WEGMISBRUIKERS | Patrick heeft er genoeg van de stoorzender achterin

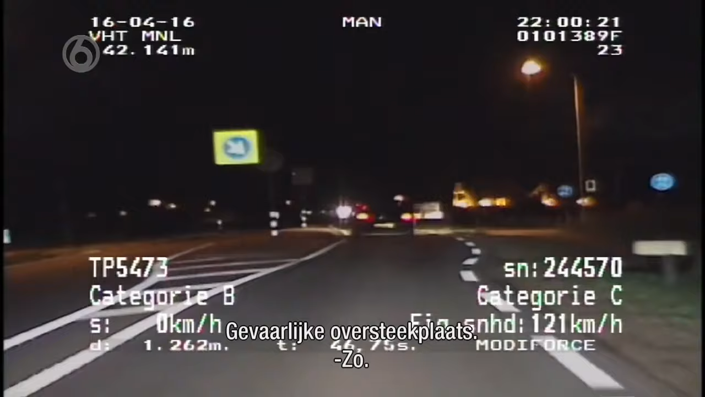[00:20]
117 blijven we rijden. Er is vijf man in de auto. Uitrits van het restaurant. 114 nog steeds. Als Patrick de meting afsluit, komt de gemiddeld gereden snelheid uit op. 104 maar gemiddeld.
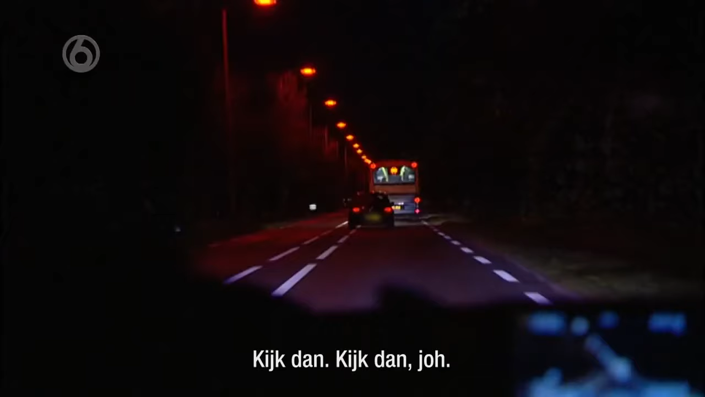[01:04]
Kijk dan, kijk dan joh. Dit is een inhaalverbod. Zo joh, kijk dan. Zo joh. Het risico. Het scheelt niks.
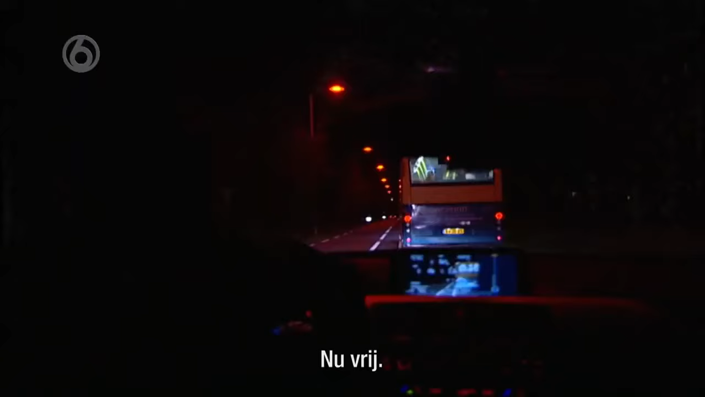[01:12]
Nu vrij. Weer inhalen. Geen meting. Deze heeft hij ook ingehaald. Einde inhaalverbod.
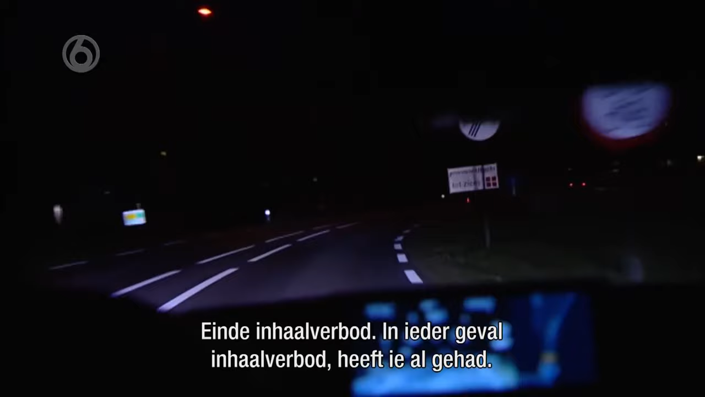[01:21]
In ieder geval inhaalverbod heeft hij alvast. Eén keer. Twee keer, ja. Nou, zet hem maar voor aan. De hoogste tijd om even een hartig woordje met deze bestuurder te spreken.
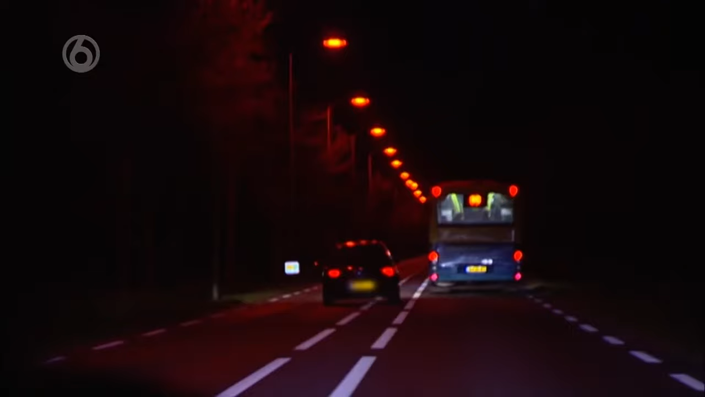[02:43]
Tussen Renswoude en Scherpenzeel. Ga je een bus inhalen. Heb jij kunnen zien wat er aankwam? Ja. Hoe kun je dat zien? Kan je door een bus heen kijken? Je zit heel dicht op die bus. Je kan totaal niks zien. En als je dan goed kijkt, dan komen er gewoon auto's vanaf de andere kant. En de ruimte wordt heel knap, hè? Of vond je het niet krap? Omdat het eigenlijk wel gewoon zo ingeschatten, zeg maar. Ja, jij kon precies zien hoe hard ze rijden.